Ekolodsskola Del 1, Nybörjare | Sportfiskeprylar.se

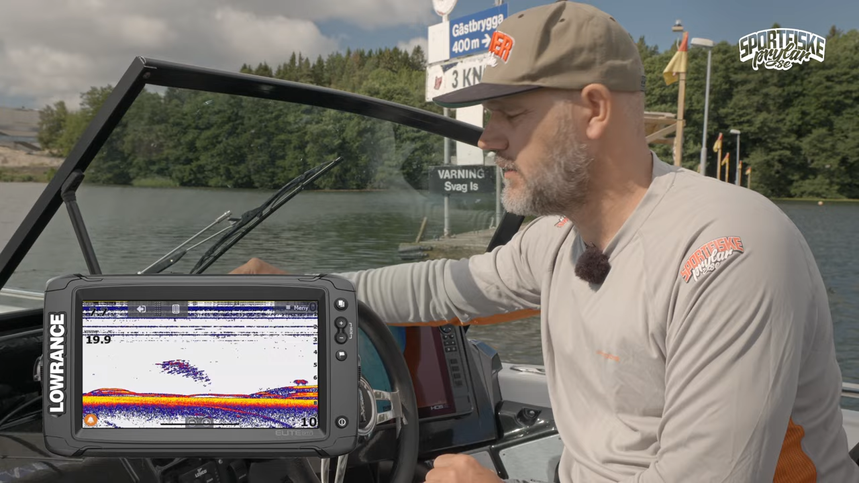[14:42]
så skulle jag tolka det men det är lite svårt det kan lika gärna vara kablar från bryggorna som håller fast dem som man ser det är klart att det inte är en aktuell bild riktigt
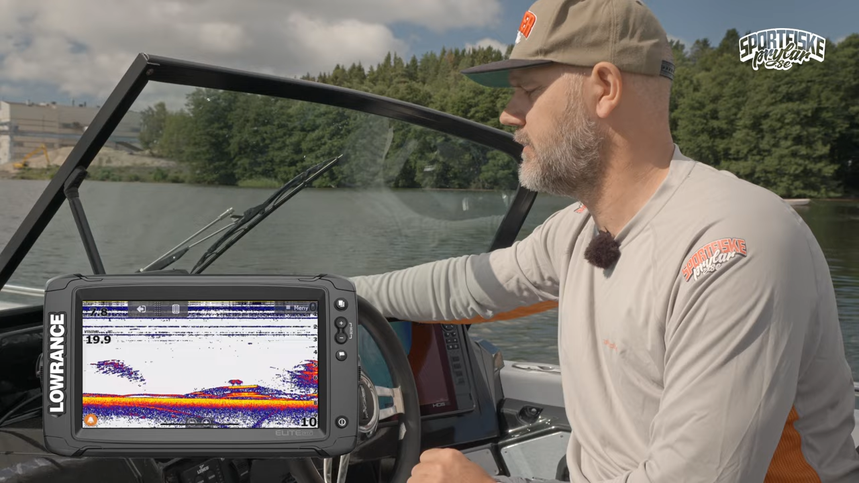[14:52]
men det ser väldigt spännande ut så vi kör en liten runda tänk på
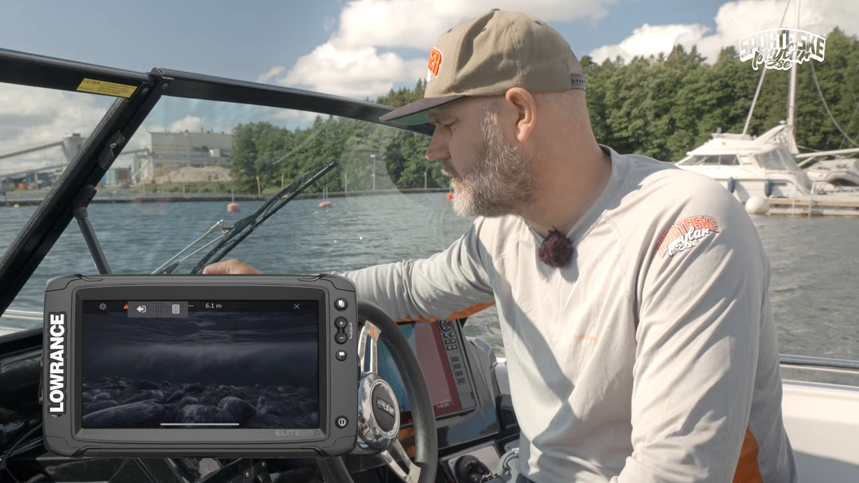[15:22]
och då skulle jag säga att jag ser väldigt tydligt att det är ett betesfiskstim med större fiskar runt omkring det är bågar som hänger runt de
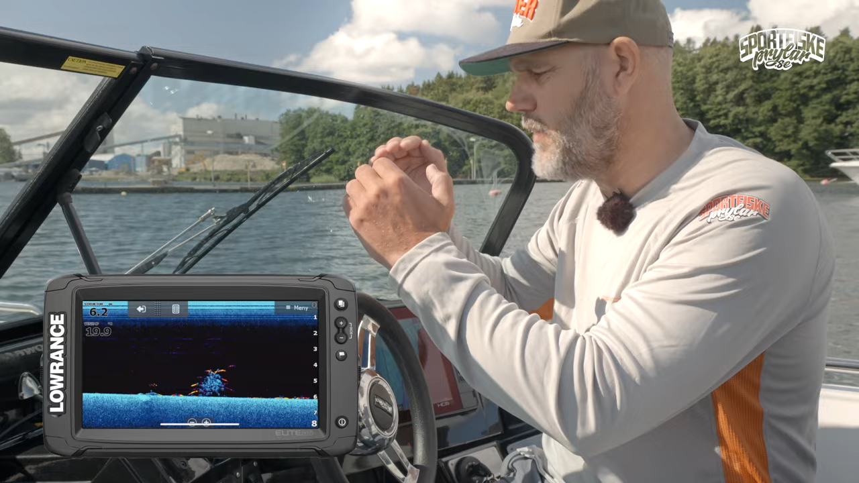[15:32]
här betesfiskarna det kommer även lite större fisk nära botten det kommer till stim nu jag kan inte säga om det är små mörtar små löjor eller vad det är för fiskar men det är definitivt betesfiskstim det är definitivt lite större fisk i området på det här och går jag tillbaka
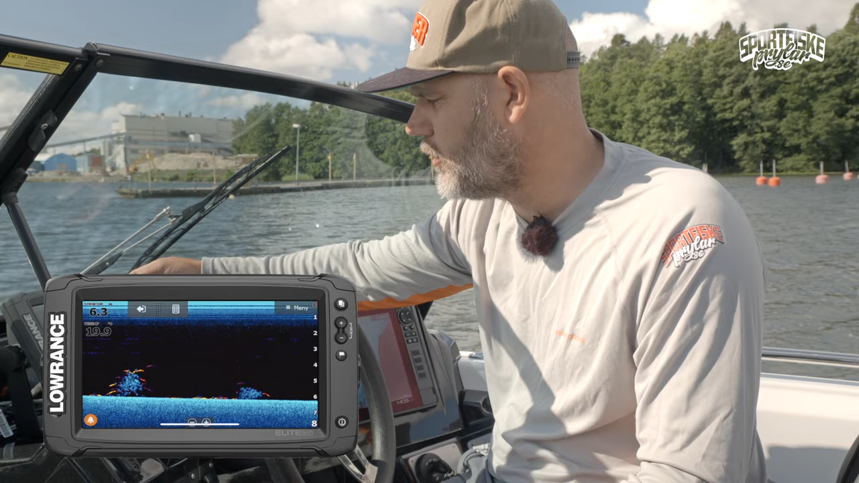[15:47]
snabbt då till tidigare 2D-bilden som är otroligt bra för att mäta
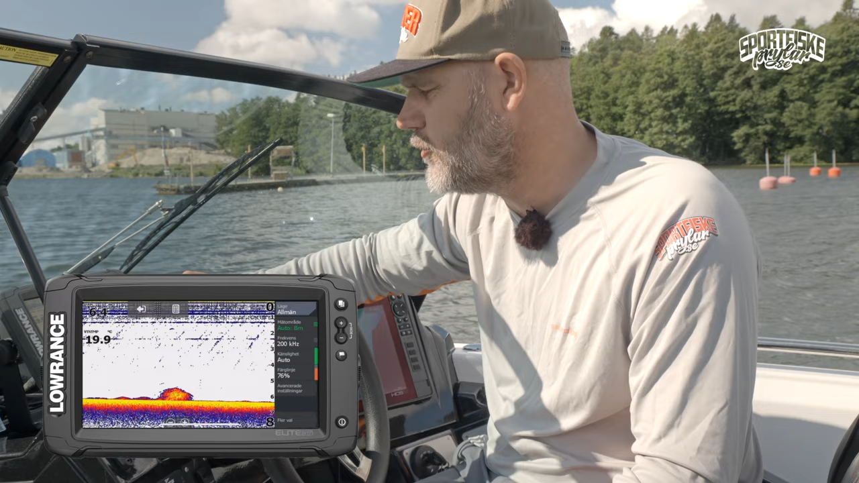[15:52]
djupet och se botten och hårdheten så är det mycket svårare att se att det gömmer sig större fisk i det här det är ju att se att det är betesfisk det kan vara good enough men det blir en otroligt
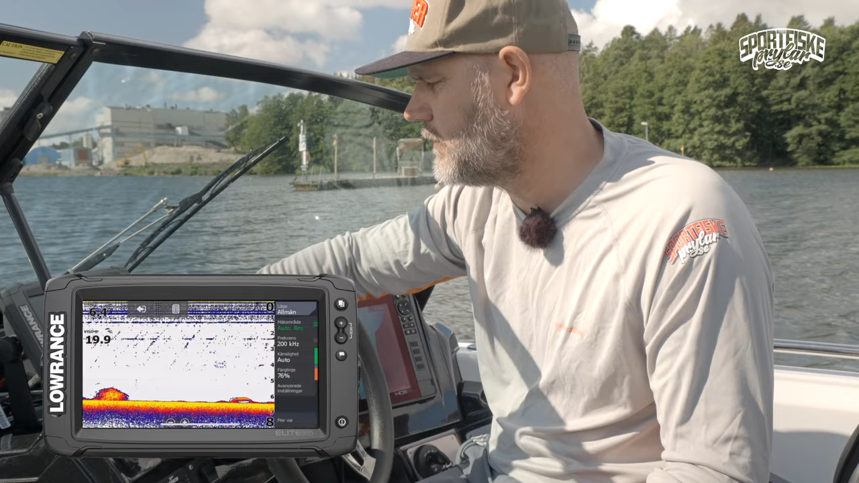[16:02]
vad ska jag säga fotobild nästan en scanning av vad man verkligen ser på botten när man går över till Downsken det bästa är om man vet kunna variera sig mellan de olika teknikerna men det är ju nästan som den gamla skolas ekolod som är sjukt bra till den nya som ger en ännu mer detaljerad bild av livet under ytan
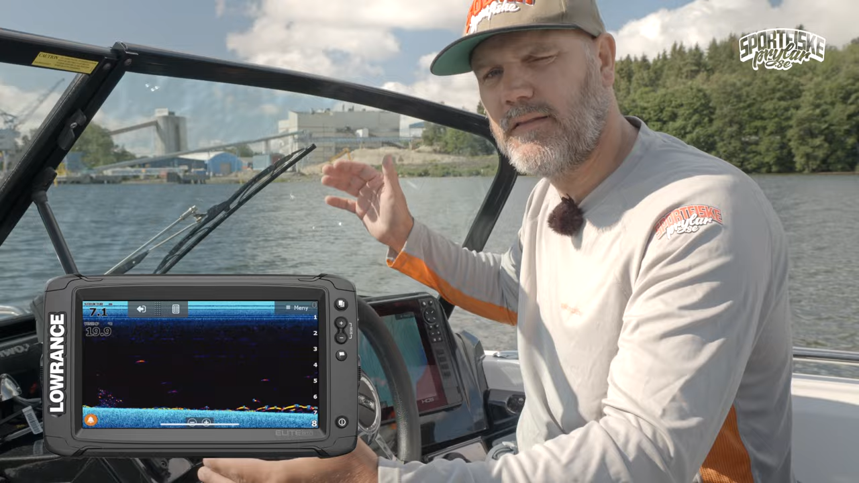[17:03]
det vi ska göra nästa här det vi vänder om då ska vi sätta på det som heter structure scan på Lowrunsbrock med en sidosen egentligen där man har samma teknik som den här Downsken som kör en väldigt bred vinkel ut på den där man kommer kunna se till höger och vänster om båten det kommer att göra då det kommer att ställa in så att vi ser ungefär 20 meter till vardagsvitan båten och det här är en bild som många har svårt att tolka det är svårt att förstå
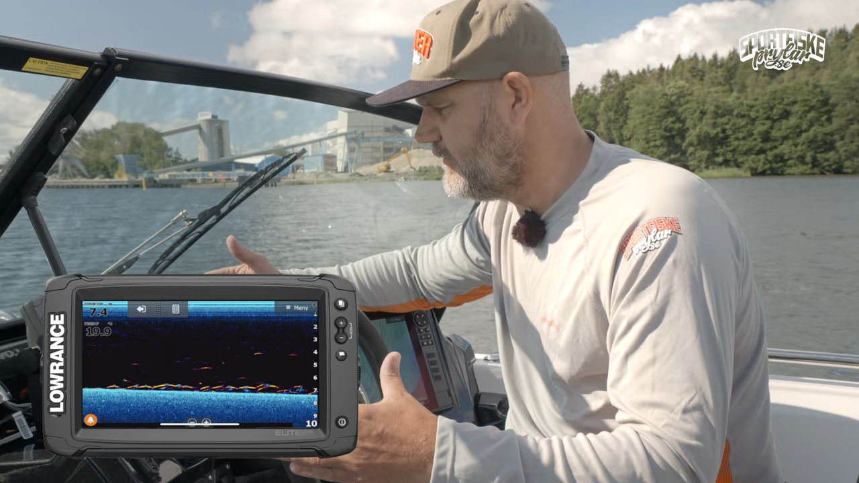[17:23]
vart man egentligen är vad man egentligen ser för någonting går man över på
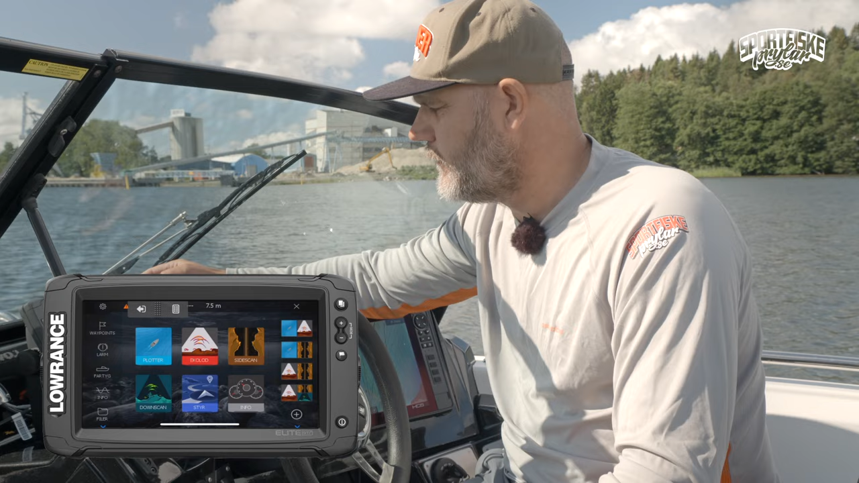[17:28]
2D-bilden här igen
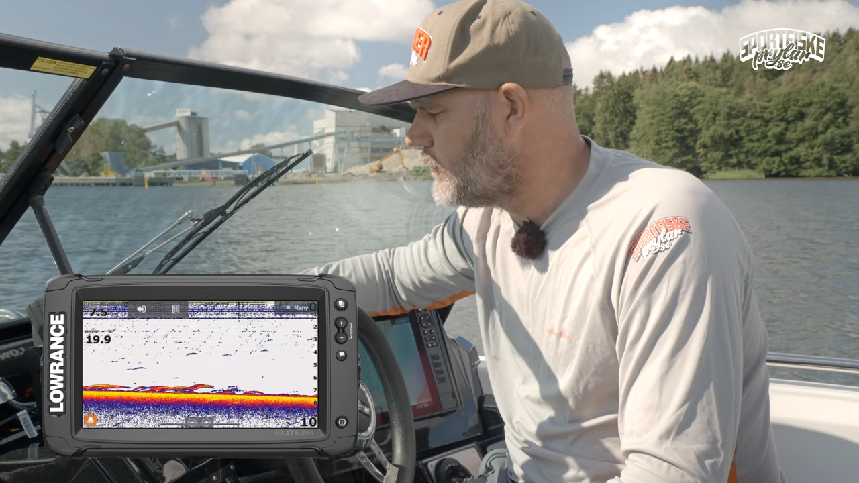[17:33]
då ser det ju ut som nästan som att
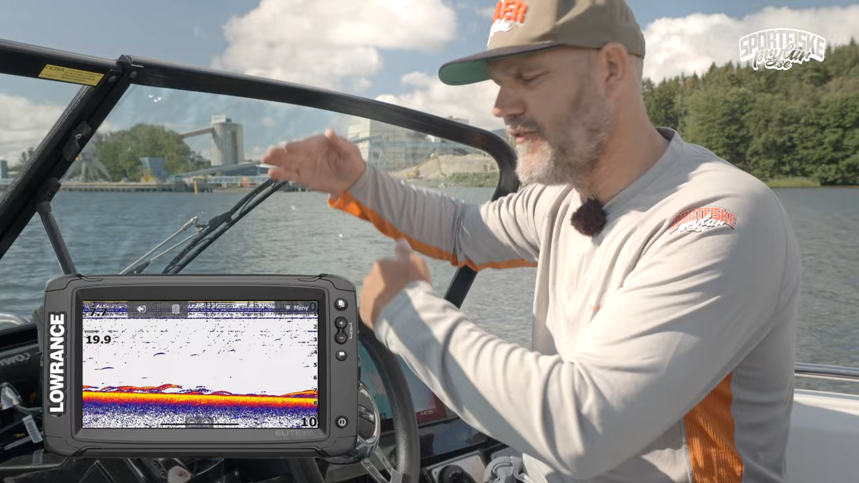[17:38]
ekor studsar botten och det nästan blir som en genomskärning av botten men det är inte en genomskärning av botten utan bottendjupet
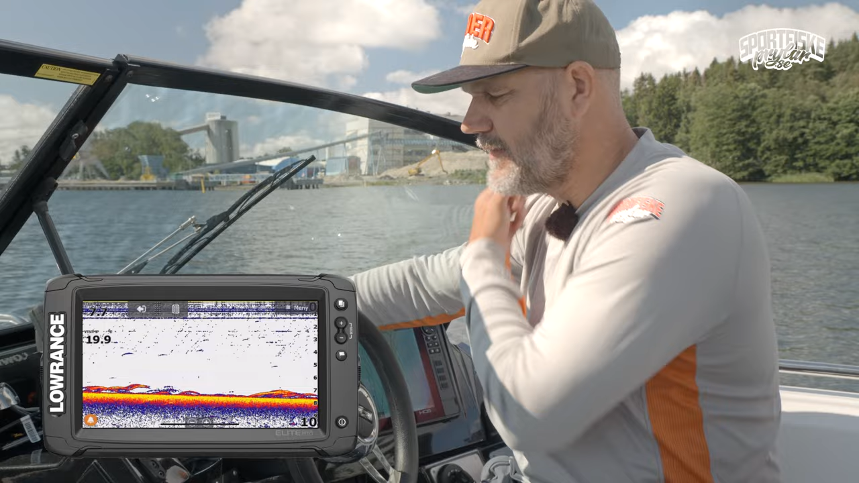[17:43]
det är väldigt exakt det är bara det här med om det är hård eller mjuk botten som avgör vilket ekor det är däremot på den här structure scan och se åt sidan då kommer man faktiskt se ner till botten och
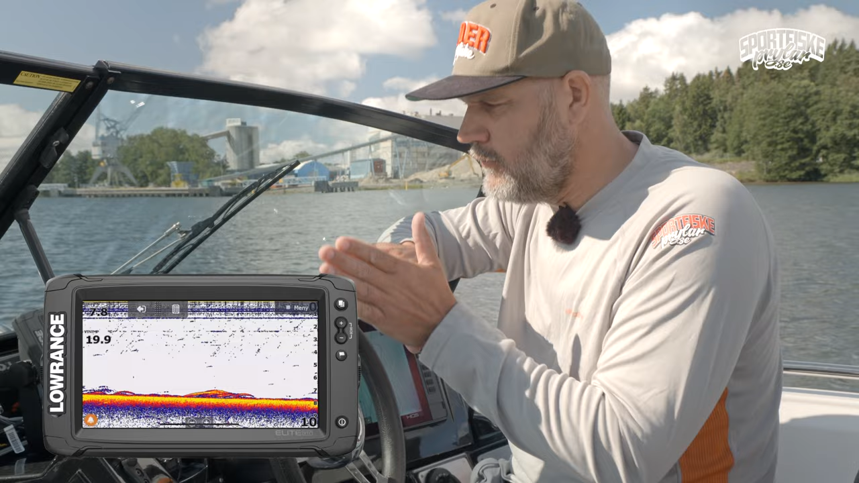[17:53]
sen kommer den liksom lysa nästan bort och som någon sorts ficklampa bort och bort och bort och försöka se olika saker det kommer bli jättekul att köra förbi båtanden här se
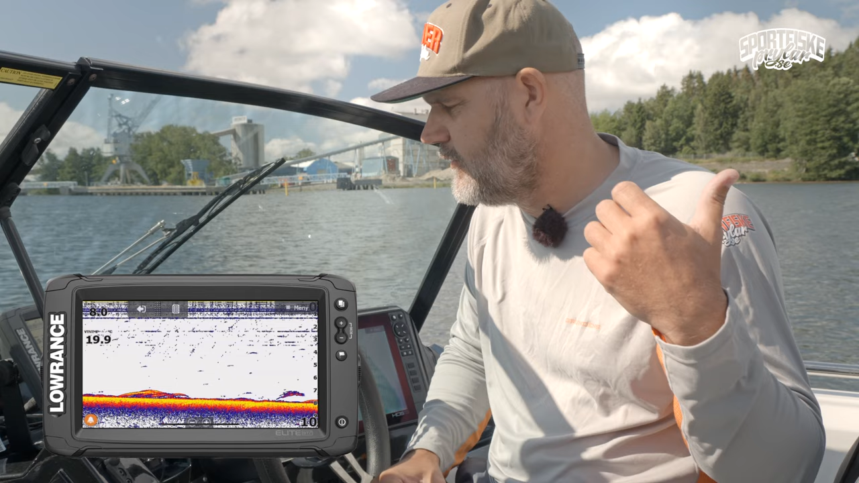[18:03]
om det är någon rolig detalj vi kanske hittar något bildäck eller vi kanske ser en
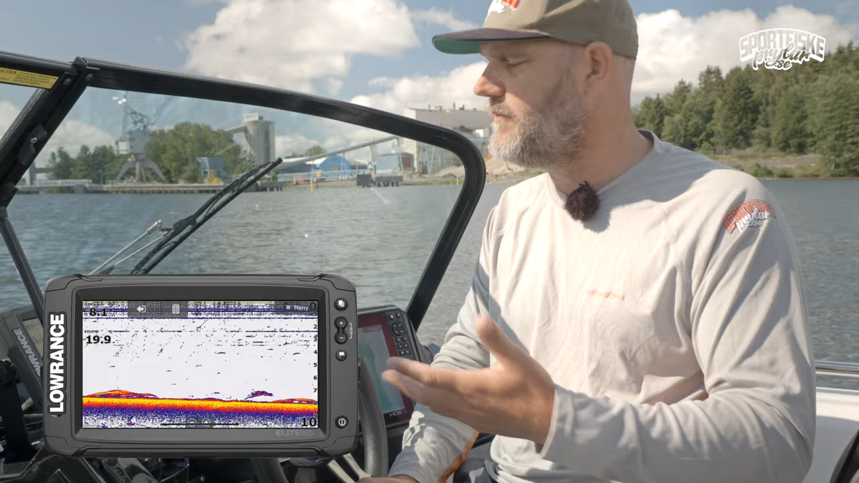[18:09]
vajer tydligare men ni kommer se att det blir ännu tydligare bild av det men den